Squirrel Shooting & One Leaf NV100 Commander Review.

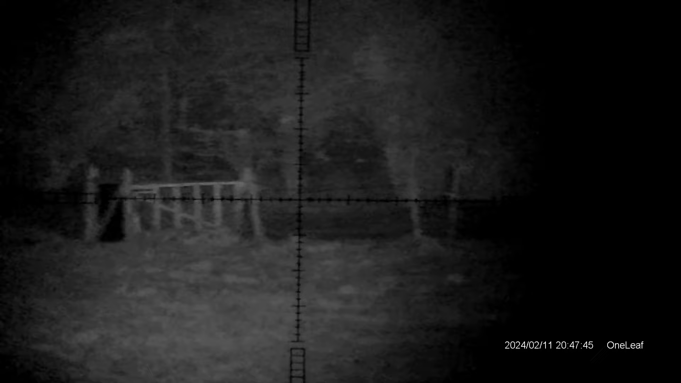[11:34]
This is on the base mag of the scope. And this is on the lowest
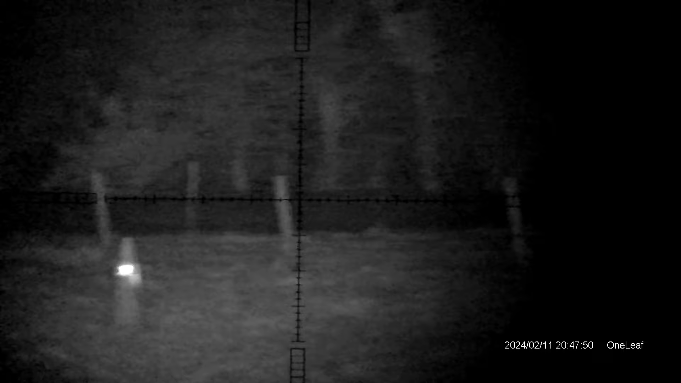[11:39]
setting on the inbuilt IR torch.
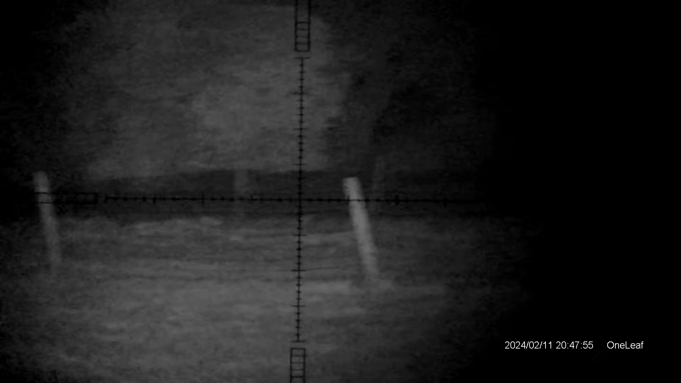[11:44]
And considering it's on the lowest setting for such a small torch,
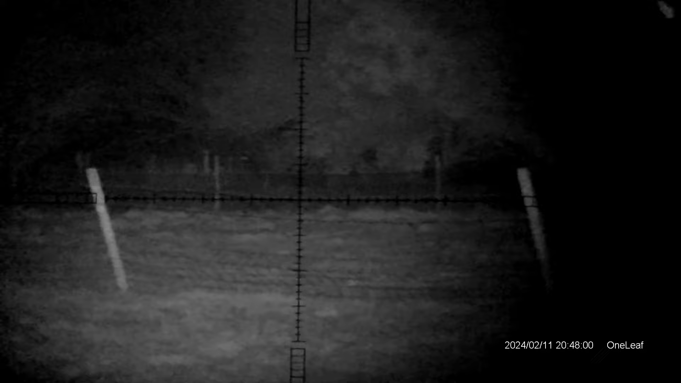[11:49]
that's not a bad picture with this little unit.
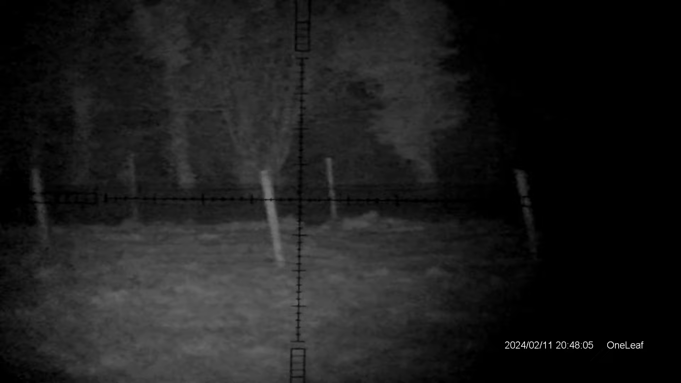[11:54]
So same tree line, just going to increase the brightness of the torch now,
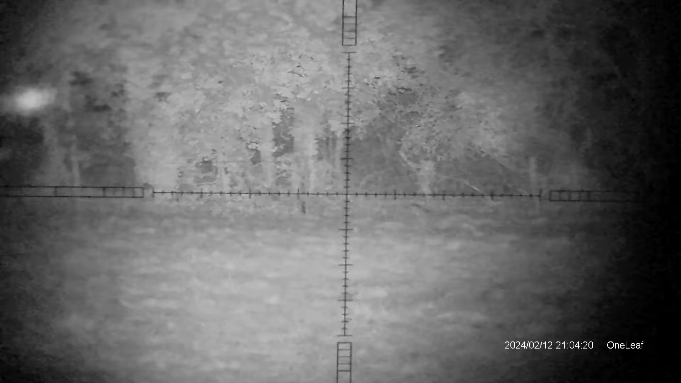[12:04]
and I must admit that is impressive for such a small IR torch.
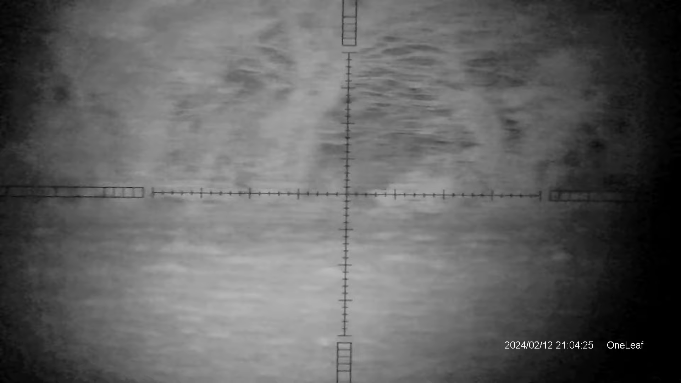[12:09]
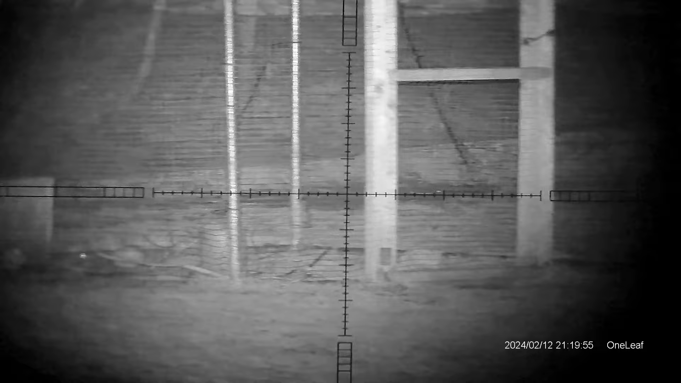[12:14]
And these little birds are about 25 yards away in this pen,
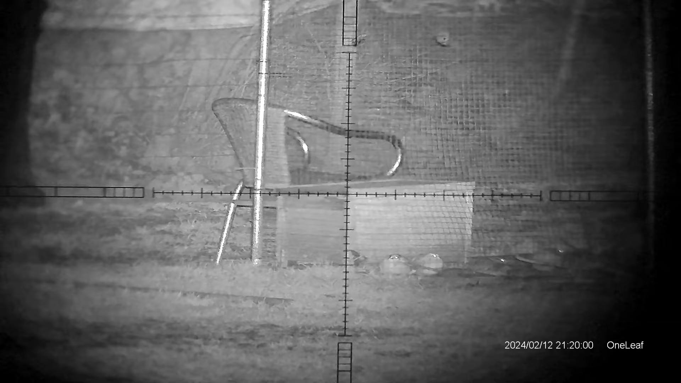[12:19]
so you certainly wouldn't have any problems ratting with this.